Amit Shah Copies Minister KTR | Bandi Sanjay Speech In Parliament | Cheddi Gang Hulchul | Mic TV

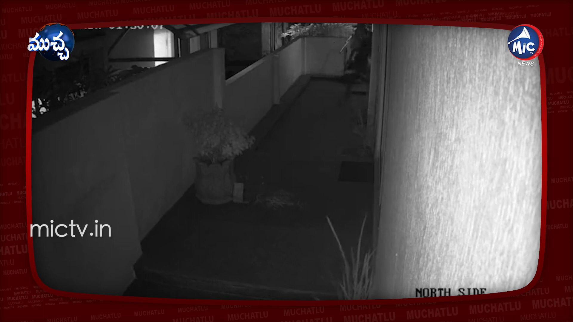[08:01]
वे नक्कितिरिगेली पोयारू CCTV लो तम सुन्दर मुकारविन्दाल खनिपीन्स कोड़ दनी तम ग्यांग आचारव्य वहराला प्रकारू चेड्डी नी दरिंचिरावडवे काकुन्ट